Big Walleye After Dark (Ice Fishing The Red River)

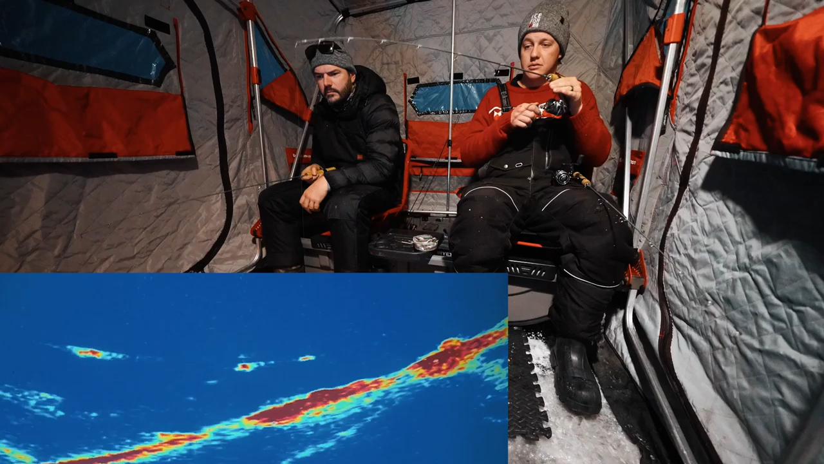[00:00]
Oh, yep. Oh. You see how he turned upwards? Mm-hmm. Oh, he's upwards. He's going to hit it. Oh, yeah. He's going to hit it. Yes! Oh! Yes! Oh. Yes! Good morning. Greetings from Selkirk, Manitoba, from the Kanalta Hotel.
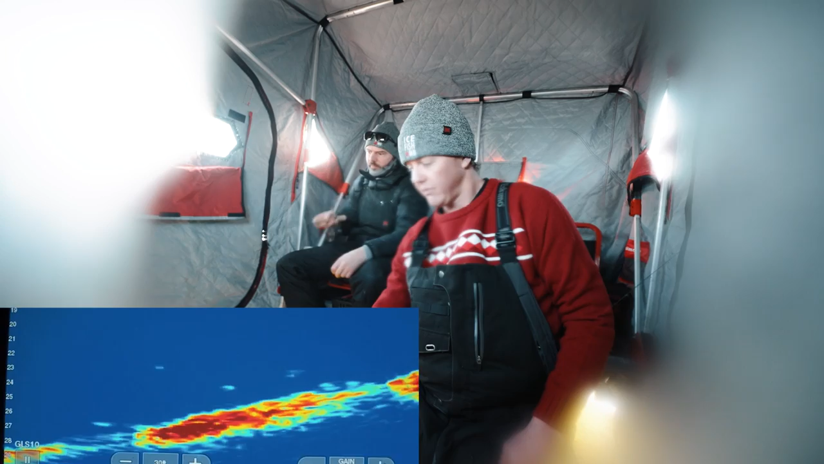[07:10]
Oh. Wow, Josh has the touch. Oh, lost him. Oh, he went to yours. You see him dart to yours right away. Yeah. Wow, Josh is the magic touch. How much I appreciate you coming. Oh, here he comes, here he comes, here he comes, here he comes. This guy, get out of here. Oh. He's on it, he's on it. He's coming back. Maybe I can steal him. No, don't steal him. He's on it, here we go. Oh, he just keeps tapping it. Bah! I got him. I'm gonna catch him here. Oh, he did come right back for you. Like, he's on it.
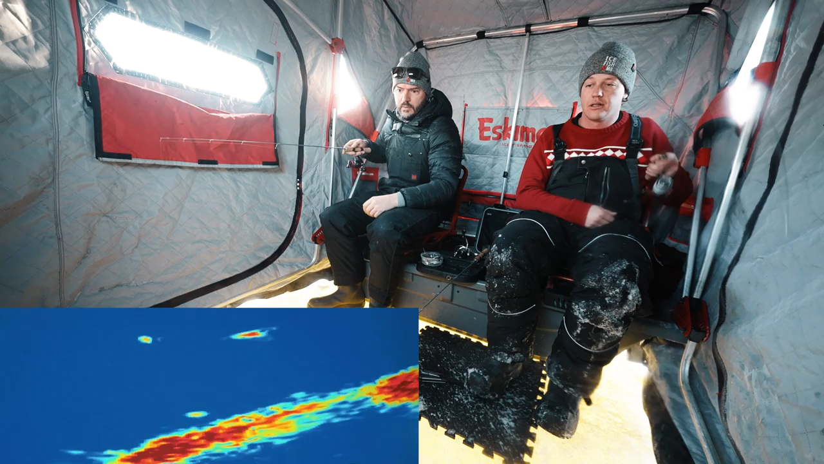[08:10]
Oh, he's coming for me. Or is he on you? Look how big that mark is. Oh my gosh. Oh my. He's coming in, baby. My drag is so tight. That was such a big fish. This is the 38 medium. This is the true grit.
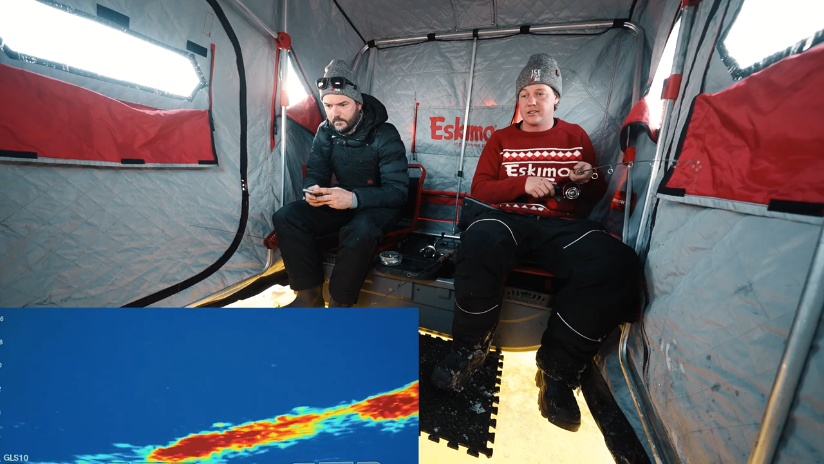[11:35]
Tough to see, but he's there. Sauger. Could this be dinner, Josh? The old sauger slammer. Oh no, he's in the hole.